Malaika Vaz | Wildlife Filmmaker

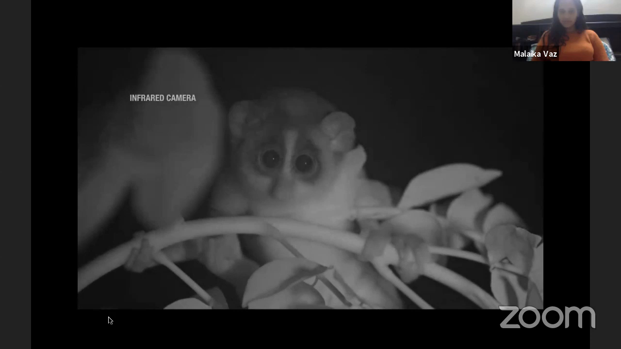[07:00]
To adapt to the night, their eyes have a reflective layer in the back that gives them excellent night vision.
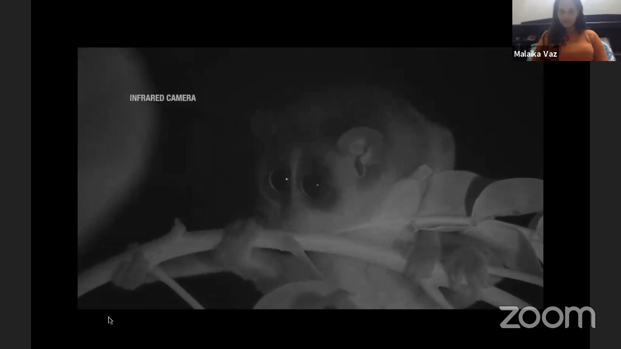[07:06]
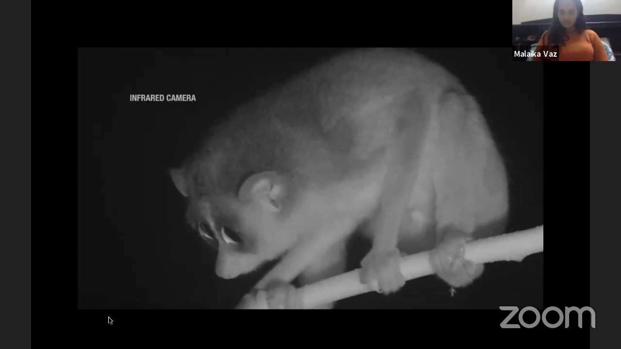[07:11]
We're filming with infrared lights so the animals won't be disturbed, and we can witness their natural behavior. Harsh light contemporarily blinds them, the lorises.
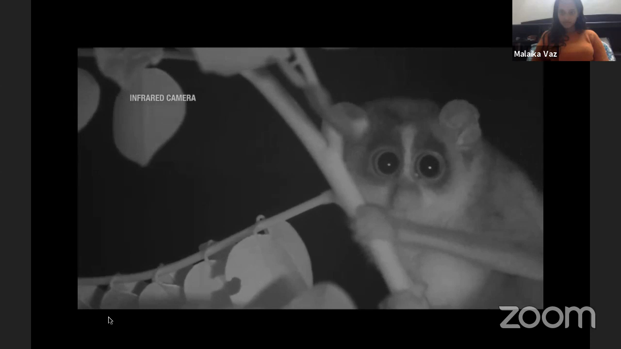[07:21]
The only drawback with infrared is the inability to see a range of colors. This is the Mysore grey slender loris, found only in the Eastern Ghats in India.
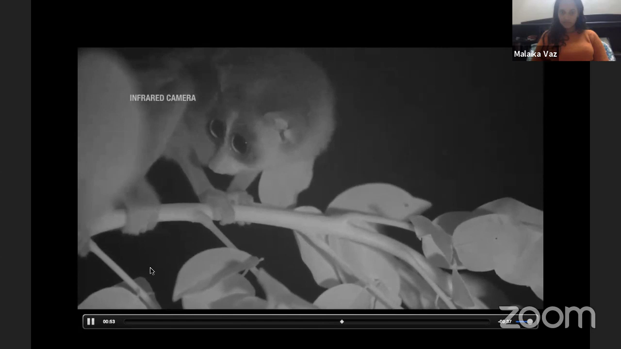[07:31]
Lorises constantly groom themselves. Their second toenail is called the toilet claw, and it's assumed that this has been designed for cleaning.
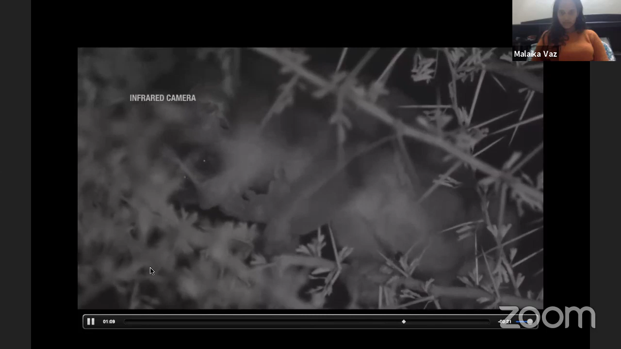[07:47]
I'm a bit overwhelmed by what I'm seeing right now. I can hear the city sounds in the distance.